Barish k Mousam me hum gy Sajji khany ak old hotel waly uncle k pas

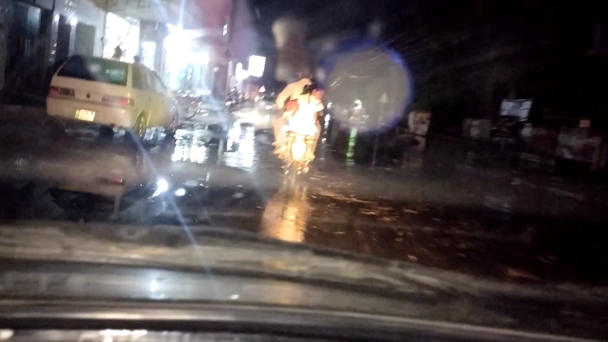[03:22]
नहीं गाड़ी नहीं बंद होगी अभी, मतलब एक घंटा भी बारिश नहीं हुई, हाफ एन आवर बारिश हुई है, और इतना ज़्यादा पानी है।
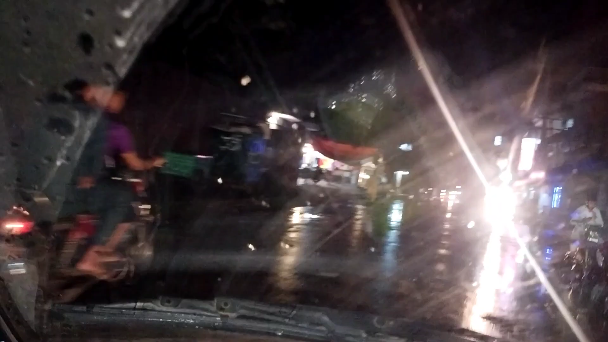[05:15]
सिर्फ खाने पीने की दुकानें खुली हुई हैं।